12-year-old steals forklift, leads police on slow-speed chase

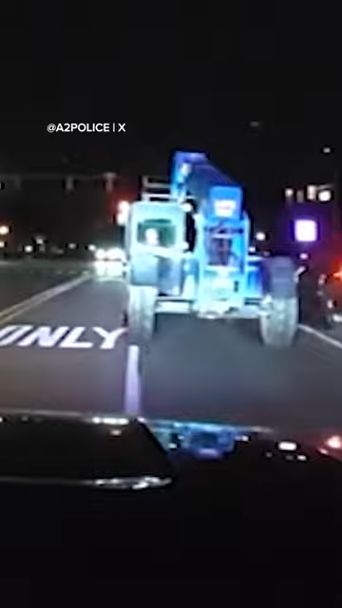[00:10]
Take a look at the dash cam video from Ann Arbor showing cops following this forklift down a highway.
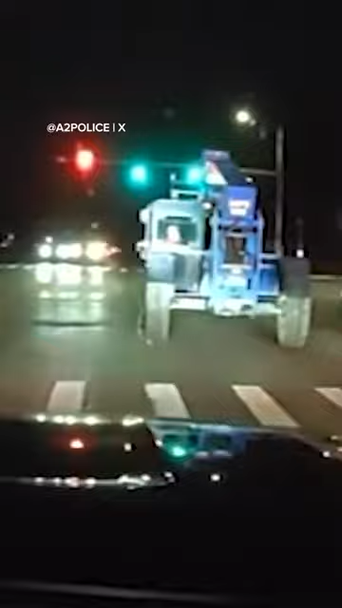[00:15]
Police say the boy stole the machine from a construction site.